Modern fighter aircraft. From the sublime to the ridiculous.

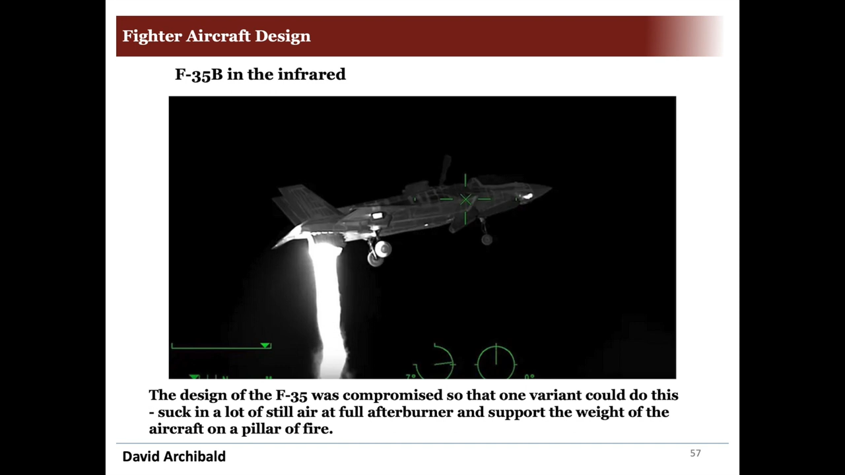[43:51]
And this is the F-35B in an infrared. And that's a full afterburner to support the weight of the aircraft, which also means that everything underneath has to be protected against this enormous blast of hot air. How did the F-35 get so far?